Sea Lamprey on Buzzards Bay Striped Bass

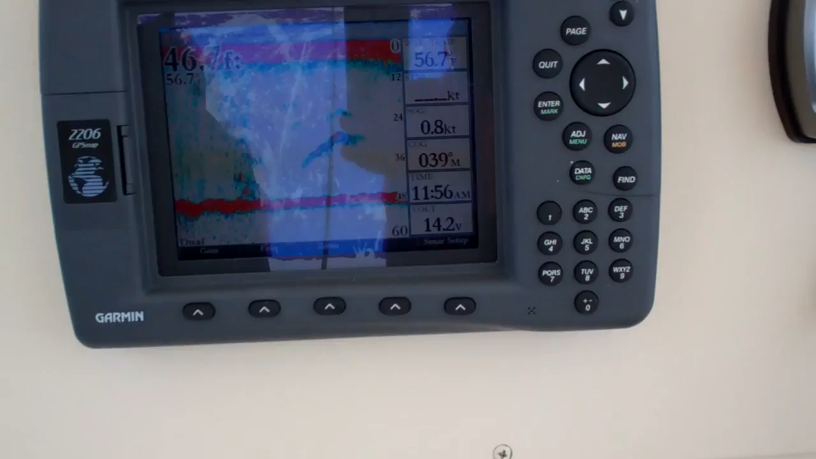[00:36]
On screen: water 56.7°F
Alright, now we're starting to see clouds of bait and fish down about 24 to 36 feet.
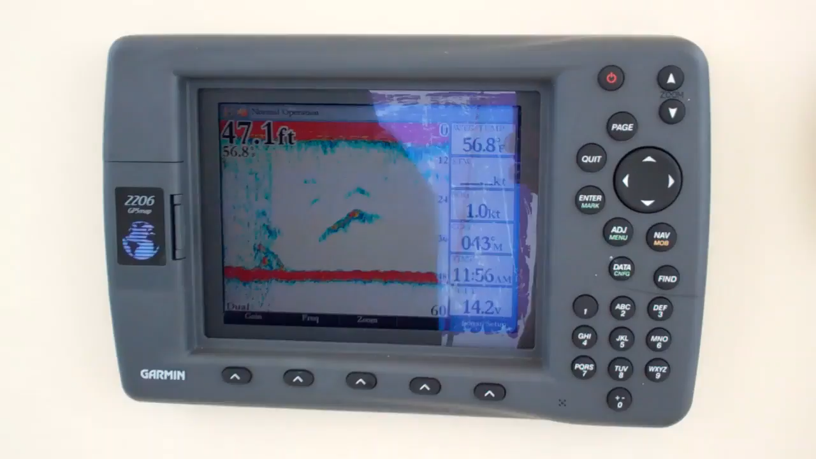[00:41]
On screen: depth 47.1 ft, water 56.8°F
So it will drift down over the wall. Now Mike's on.